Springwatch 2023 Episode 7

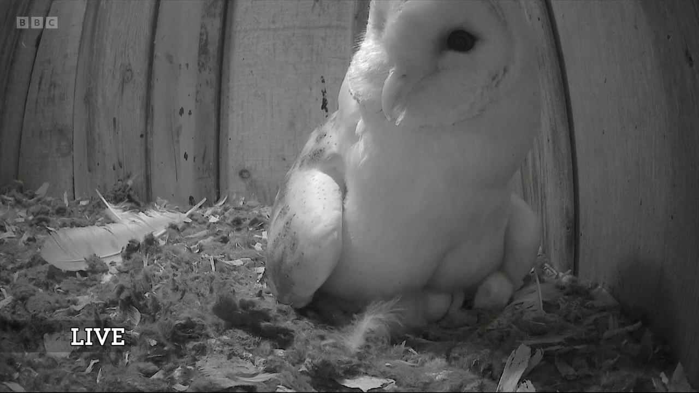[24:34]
quite close to our production village there's a nest box and we've been watching this barn owl with her clutch of five eggs well on monday they started to hatch and here you can see the first of
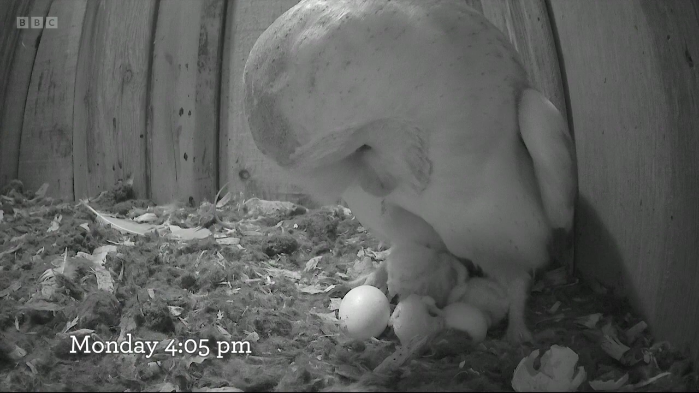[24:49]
those youngsters emerging they've been coming out at two day intervals there are three of them visible now and of course that asynchronous hatching means that the first one out will be slightly bigger than the second and so on and so forth and we've seen this before so by the time all five have hatched that's quite a difference
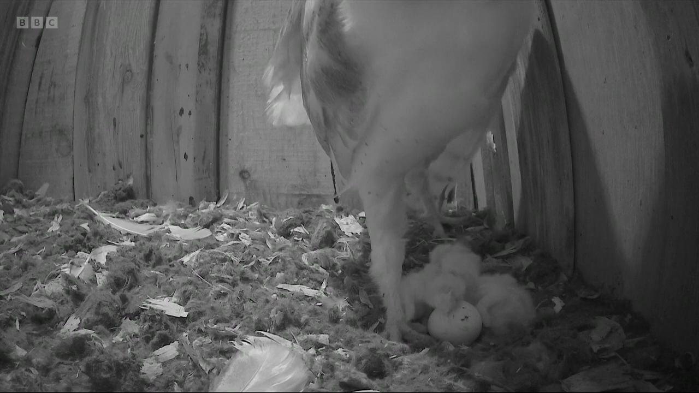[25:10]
in the hatching time and a difference in the size of the youngsters and sometimes we end up with um one that we call a runt r-u-n-t